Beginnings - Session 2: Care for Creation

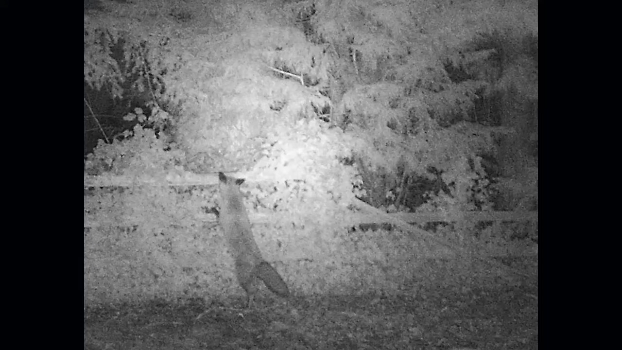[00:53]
And it's brilliant, it's so lovely to see this thing just doing its thing in the back garden when we're all tucked up in bed and nature is alive all around us.
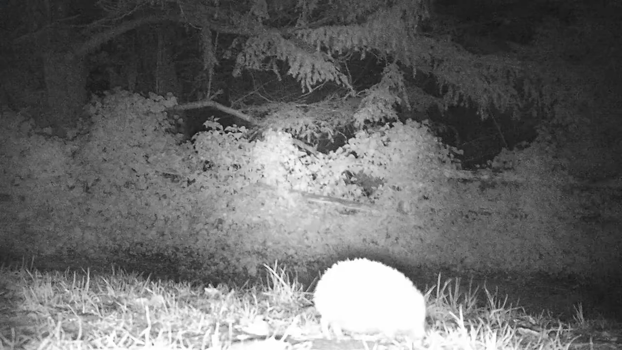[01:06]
And the camera's also picked up a little hedgehog that's been,
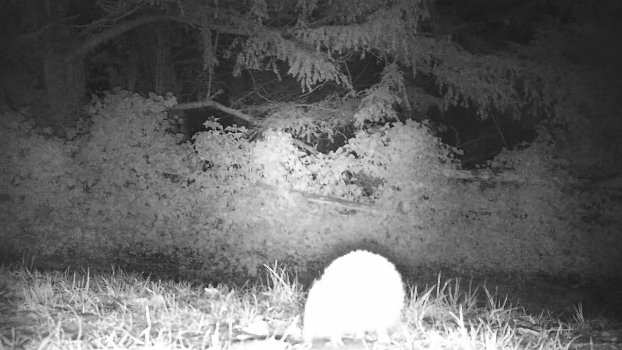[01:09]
that we're now feeding because it's probably should have been tucked up in bed by now.